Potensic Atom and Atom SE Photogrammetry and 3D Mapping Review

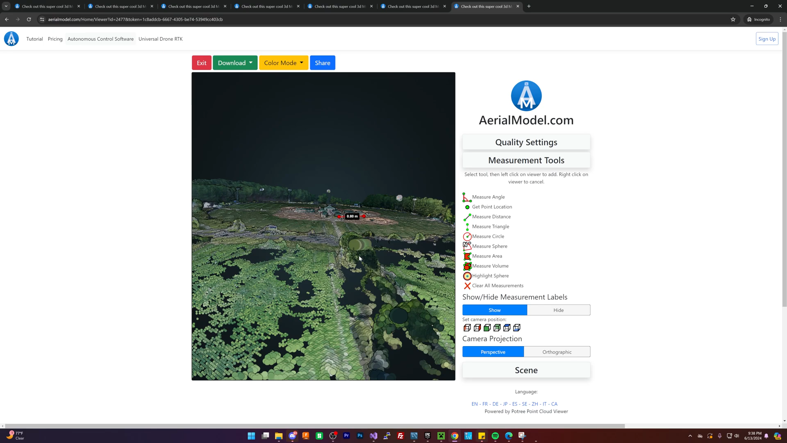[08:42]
Also, if you notice, the whole thing is crooked. So if you wanted to actually go through and use this model, that's a crooked model and it's not actually flat.
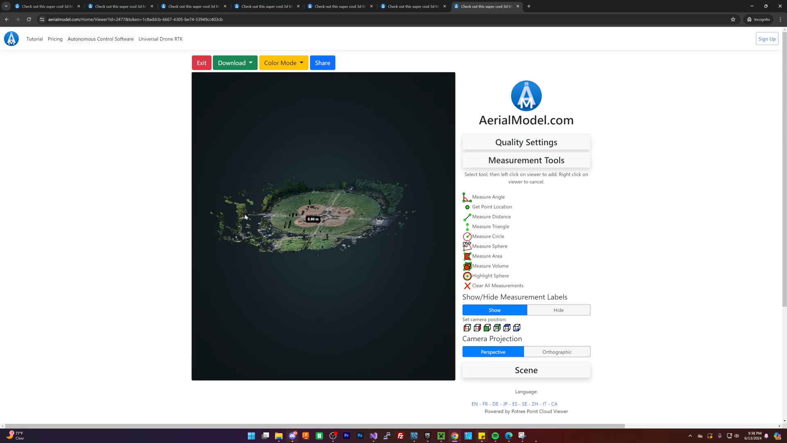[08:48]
Because, again, if you look at the scale of the,
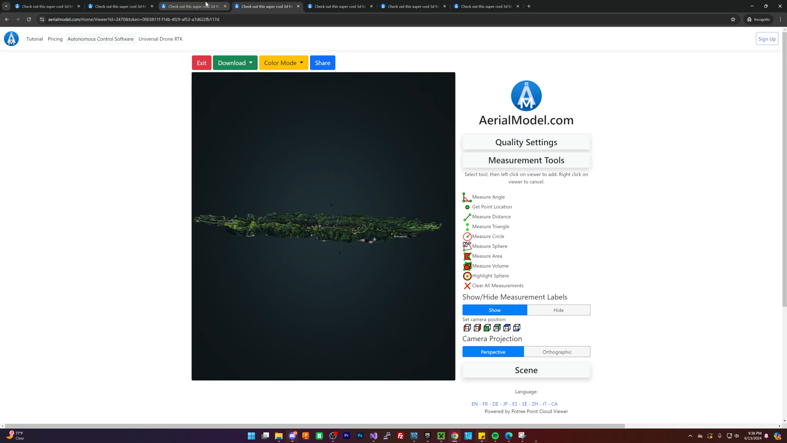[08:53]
this is the Mini 4, this is the Mini 4 actually, Mini 4 Pro, it's very flat.